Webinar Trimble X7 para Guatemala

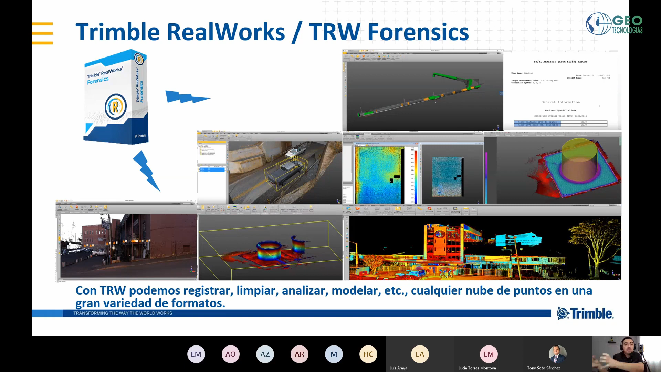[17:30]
360 grados en la escena, tenemos múltiples nubes de puntos, pero mu en muchas ocasiones no requerimos toda la información y queremos de pronto limpiar la nube, ¿cierto? Queremos analizar esa nube. Tal vez queremos registrar la nube porque tenemos datos de múltiples fuentes o utilizamos múltiples sensores. Entonces, queremos también hacer un registro de la información.
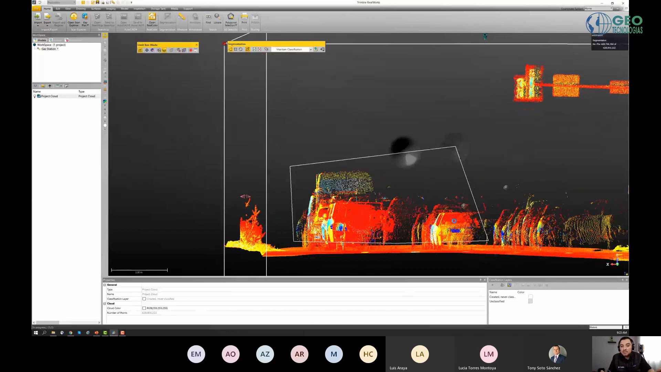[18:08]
un corto video que muestra o nos enseña cómo es de fácil limpiar una nube de puntos y rápido,
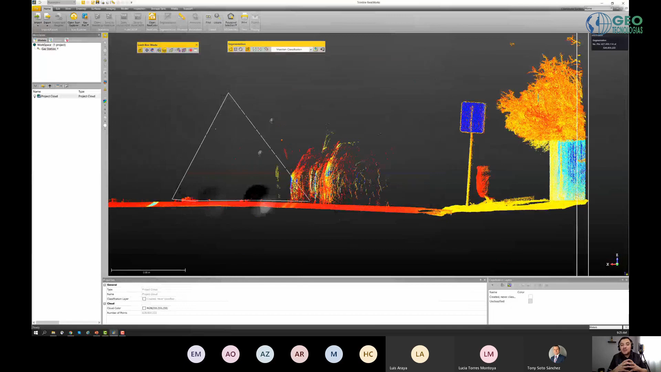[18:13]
simplemente con el mouse, podemos hacerlo seleccionando un área y que esa información ya está lista o la
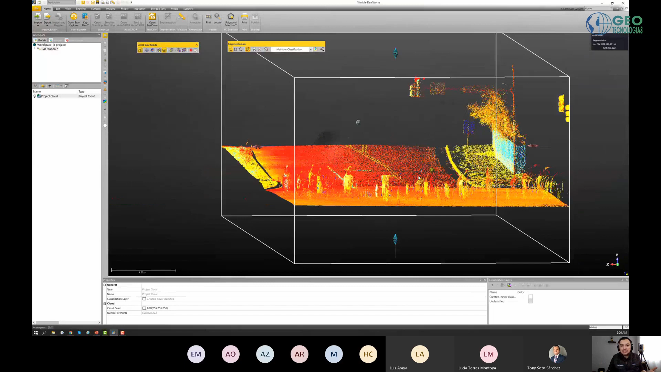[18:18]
preparo o la dispongo para poderla llevar a cualquier otro software de terceros.
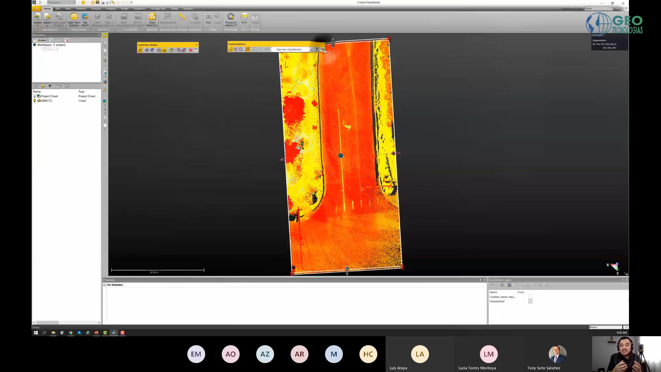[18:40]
múltiples formatos, ya los vamos a ver más adelante. Esto significa que si todos los casos no se demandan, no necesitan reconstruirse, todos los casos no necesitas que hagas una recreación,
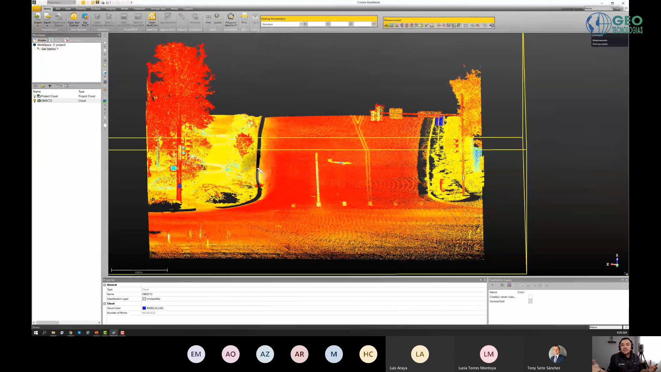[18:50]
animación, pues vas a llegar a un punto en el que vas a tener un software muy poderoso para poder administrar información. Como lo ve acá, es rápido tomar mediciones, tiene herramientas para poder ser muy preciso en las mediciones.
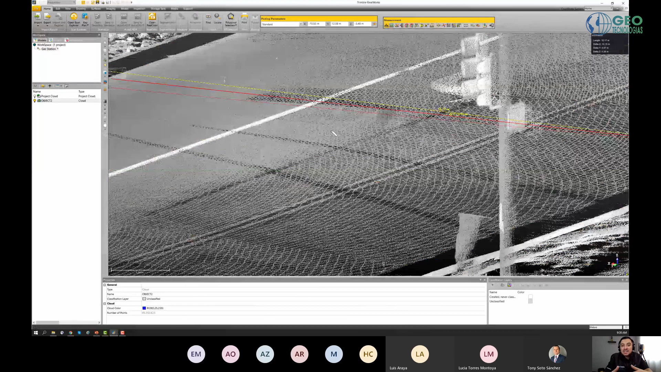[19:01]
Puedo incluso tomar diferentes medidas de acuerdo a mis necesidades,
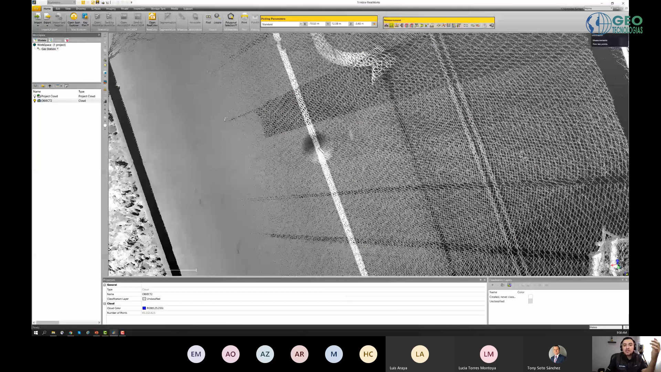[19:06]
pero sobre todo hay una herramienta que me gusta muchísimo siempre mostrar y compartir con nuestros clientes es.
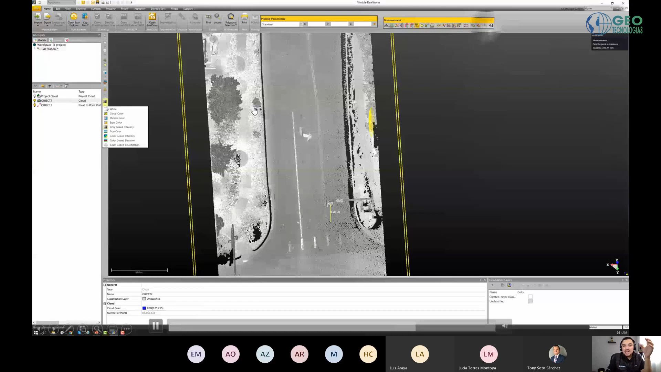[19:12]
Si, por ejemplo, yo quiero esta área clasificarla, ¿cierto?
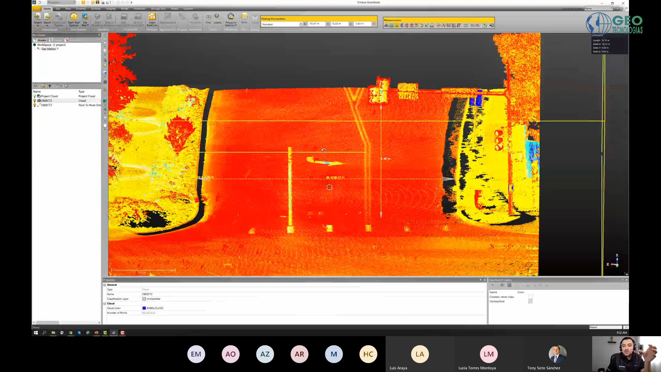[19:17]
De acuerdo a las características de la nube,
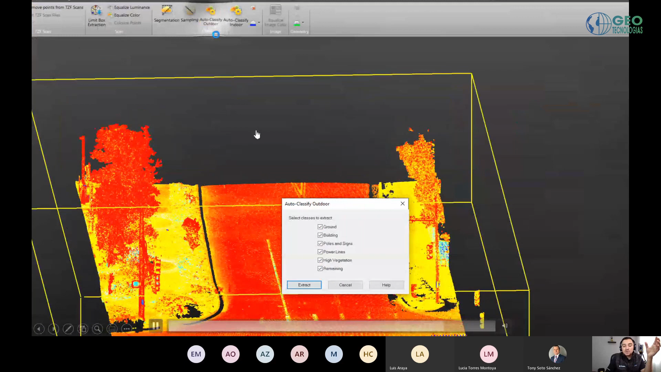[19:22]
por elevación o por respuesta a intensidad de señal, tiene una opción de autoclasificación muy rápida que te permite,
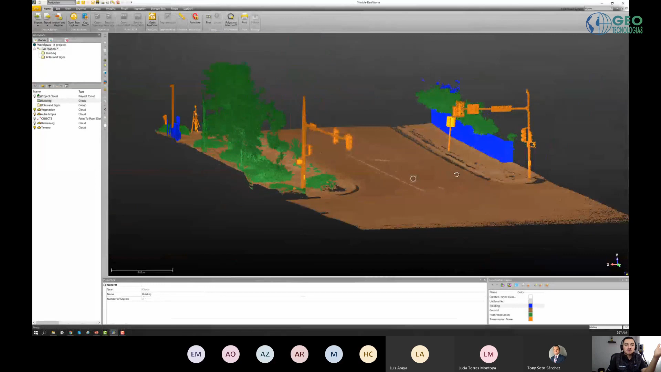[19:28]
mire, por ejemplo, separar las nubes de puntos, crear capas, como se ve acá en esta parte,
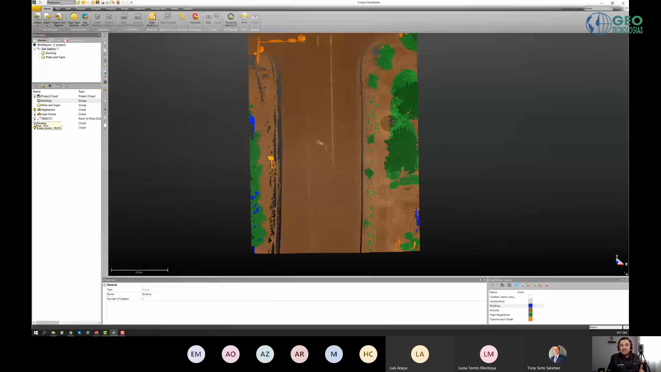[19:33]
para poder llevarlas al software de reconstrucción de una manera más objetiva o tal
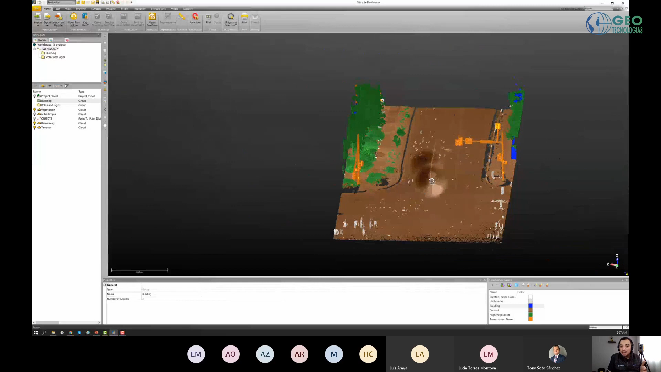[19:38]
vez llevar información que no redunde o que me permita a mí aumentar la productividad en los procesos, ¿cierto?